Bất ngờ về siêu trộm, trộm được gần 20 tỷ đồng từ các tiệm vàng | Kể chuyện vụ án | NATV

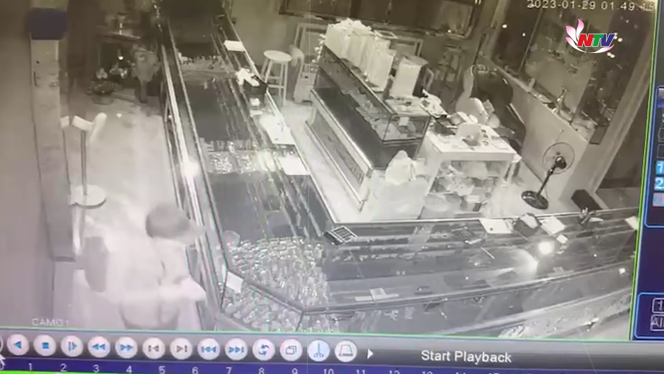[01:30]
Công an các đơn vị đã nhanh chóng vào cuộc điều tra truy xét. Cơ quan điều tra ghi nhận, đối tượng gây án là 5 thanh niên ngoài 30 tuổi, vóc dáng cao, gầy, mặc áo quắc dài tay, đội nón kết màu đen, đeo khẩu trang, mang ba lô to màu đen. Đối tượng đã leo từ bên ngoài vào băn công lầu 1 của tiệm vàng, rồi dùng các dụng cụ mang theo, kệ cửa, đột nhập vào trong.